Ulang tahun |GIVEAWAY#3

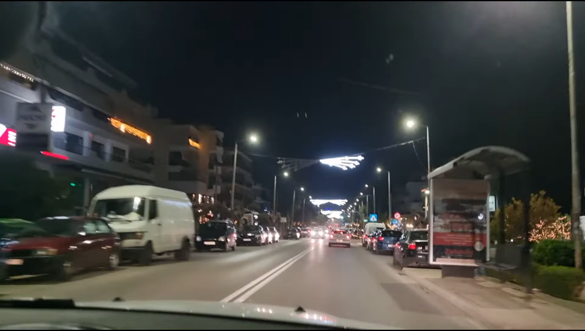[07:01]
Hari ini tumben sekali Jalanan senggang Tidak ada macetnya Padahal ini
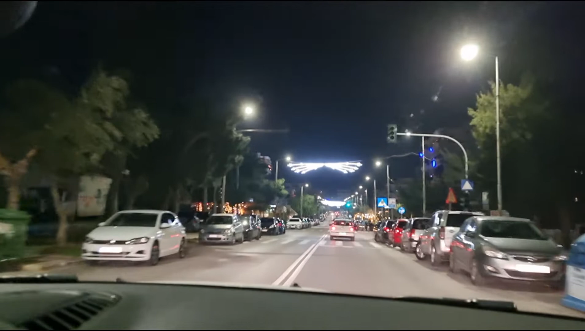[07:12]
holiday ya Malam natal Tapi sepi sekali hari ini